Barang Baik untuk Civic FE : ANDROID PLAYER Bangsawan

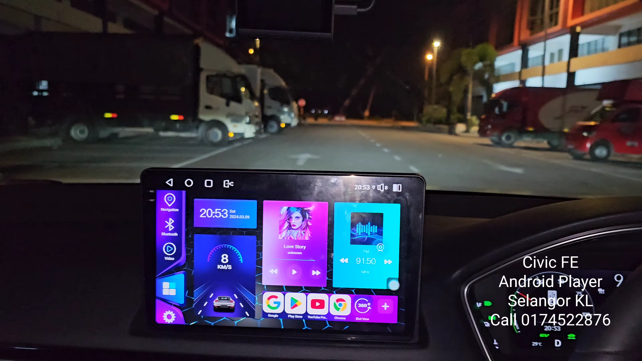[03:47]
Alright, tengok dalam gelap pun still boleh terang lah. Button semua function balik lah. Button function balik, button next semua function balik lah.